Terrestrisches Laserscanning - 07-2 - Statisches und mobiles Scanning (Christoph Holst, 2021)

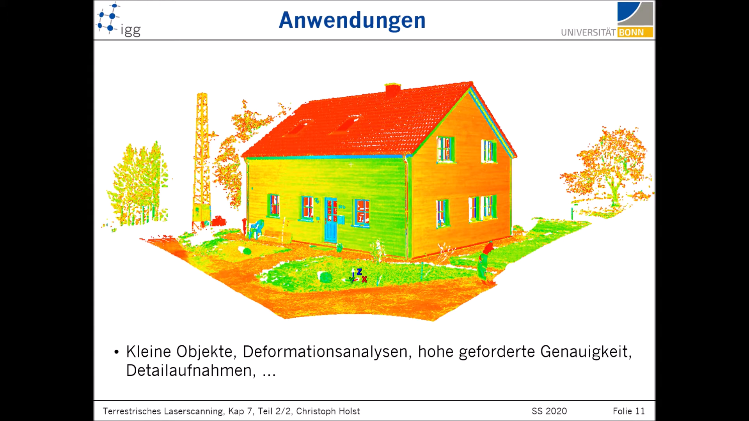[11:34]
Die Registrierung spielt nur beim Überlappungsbereich eine Rolle bei diesen Fragestellungen. Also das statische Laserscanning ist sehr, sehr weit verbreitet, hat auch total seine Berechtigung. Und das hier sind Anwendungen, die klassischerweise statisch durchgeführt werden. Gucken wir uns den zweiten Punkt an.
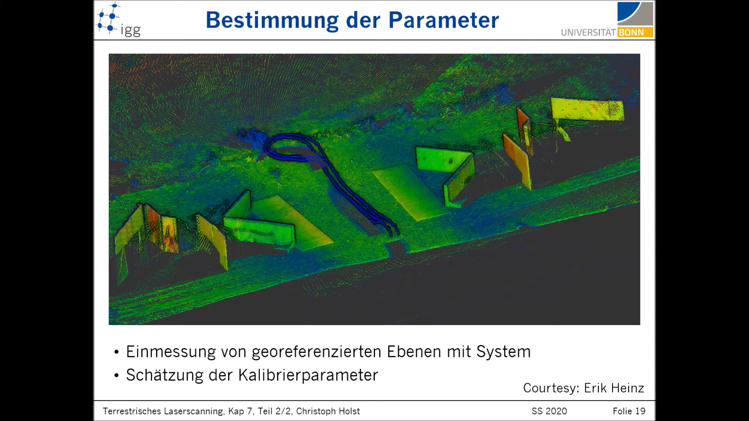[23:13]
Hier nur so weit durch diese Ausrichtung ist es gegeben, dass wir mit einer sehr hohen Genauigkeit diese Parameter schätzen können, so dass die Unsicherheit der Systemkalibrierung mehr oder weniger untergeht in der restlichen Unsicherheit, die so existiert, wenn wir solche kinematischen Laserscans erstellen.
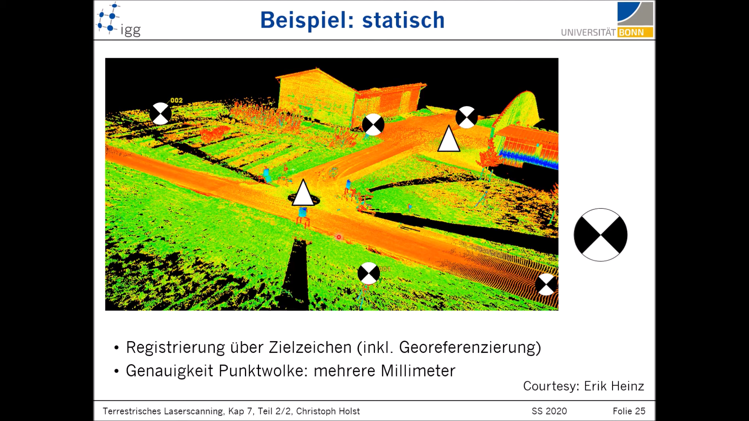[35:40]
Hier war ein Standpunkt, noch ein Standpunkt und jetzt sind hier fünf Zielzeichen, die verwendet wurden zur Registrierung. Die wurden auch georeferenziert, das heißt, die Positionen wurden aufgenommen mit GNSS noch. Die Genauigkeit der Punktwolke war nachher im Bereich von mehreren Millimetern. Jetzt sind wir hier auch mit unserem kinematischen Messsystem lang gegangen, mit dem handgetragenen, mit dem Low-Cost-System. Und zwar sind wir hier gestartet, hier lang gegangen, hier lang und dann hier lang. Und was jetzt hier farbig dargestellt ist, sind die Differenzen zwischen der statischen Messung und der kinematischen Messung in einem Punktwolkenvergleich, und zwar in einem Cloud-to-Cloud-Vergleich C2C.
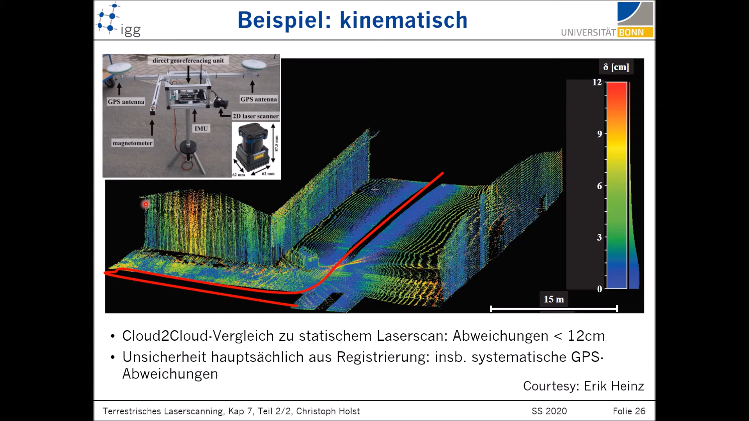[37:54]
Und das wirkt halt hier direkt zu Inkonsistenzen, weil wir jeden einzelnen Scan-Punkt neu registrieren. Wann wenden wir so ein Messsystem an? Zum Beispiel, wenn Straßen kartiert werden sollen, weil wir einfach so einen Straßenzug sehr, sehr effizient aufnehmen können. Mit wenig Aufwand, mit wenig Messaufwand kann man hier einfach durchfahren.
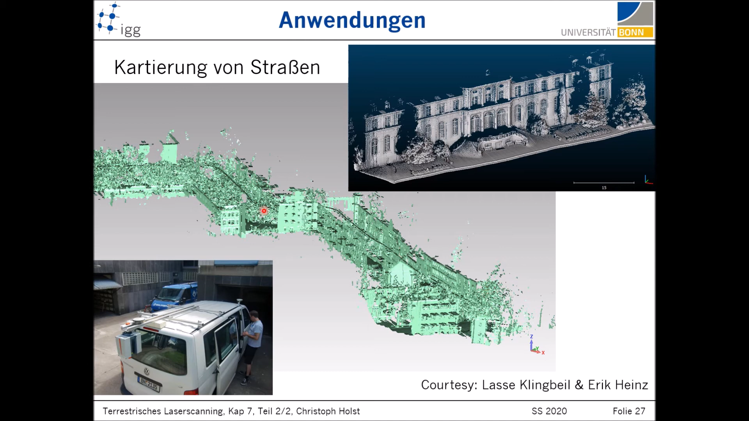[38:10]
Sie können sich vorstellen, dass so ein Straßenzug statisch sehr, sehr lang dauern würde.
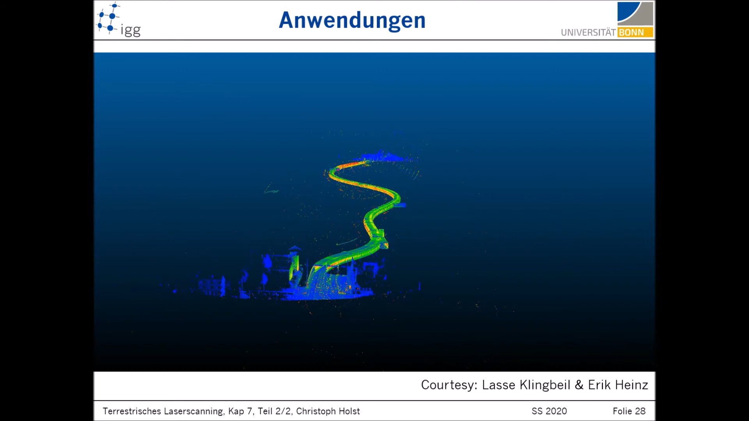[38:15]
Und hier sieht man das nochmal mehr.
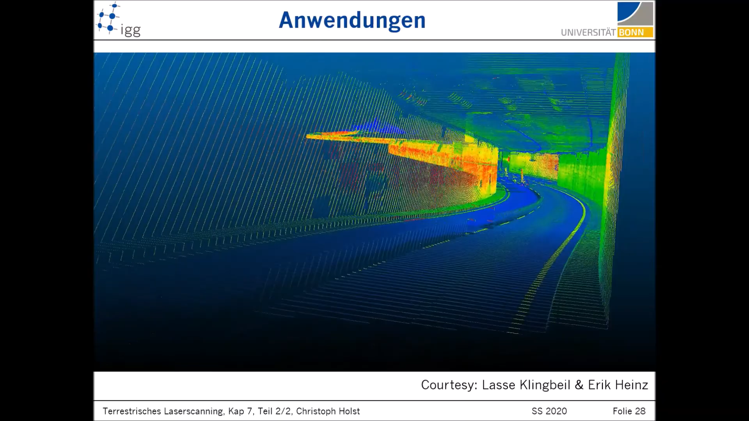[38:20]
Hier mit dem hochwertigen kinematischen System der Uni Bonn wurde hier durch den Tunnel gefahren. Diese Fahrt hat eine sehr kurze Zeit gedauert, durch den gesamten Tunnel in wenigen Minuten oder kürzer. Und wenn man das statisch aufnehmen würde, dann ist Ihnen wahrscheinlich klar, dass das einige Stunden und Tage in Anspruch nehmen würde,
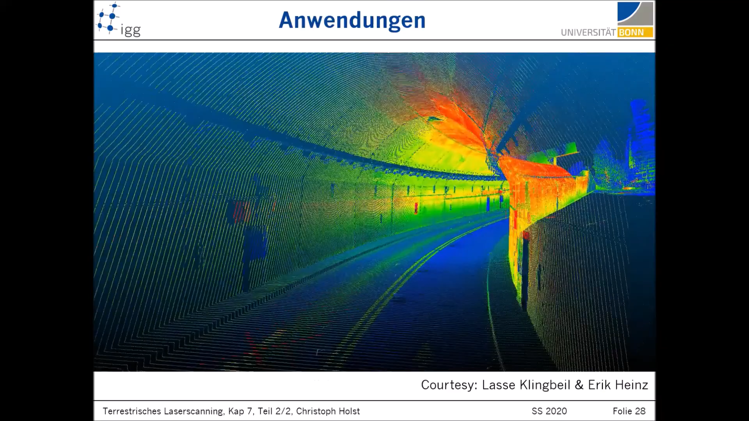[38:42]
um hier eine Gesamtpunkt-Walka stellen zu können.